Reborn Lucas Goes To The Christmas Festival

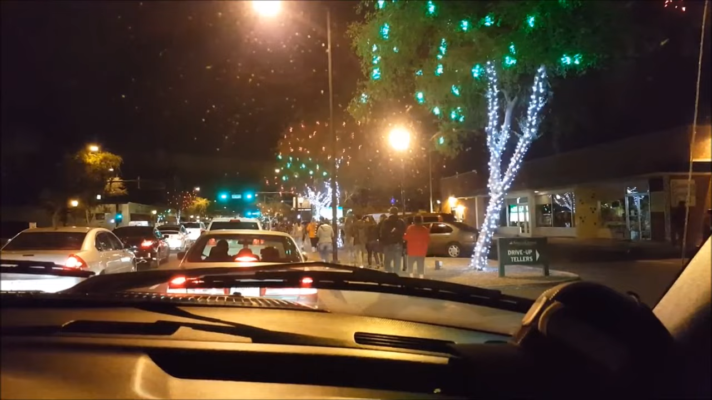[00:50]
Okay, so we are sitting in a little bit of traffic because it's pretty busy. And there's just a little bit of the trees that are lit up.
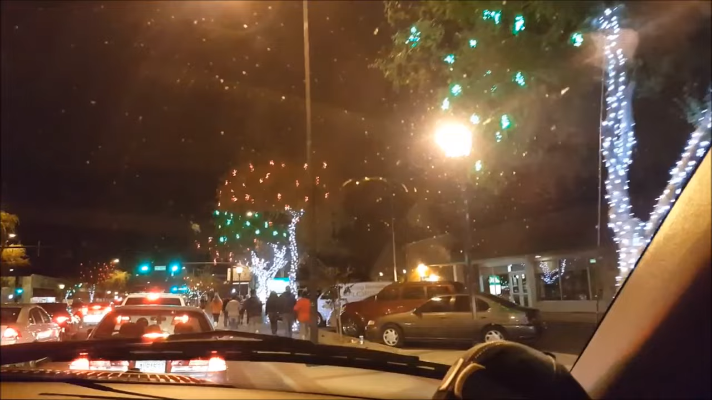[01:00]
Up there, so we'll have to park and walk a little bit of ways.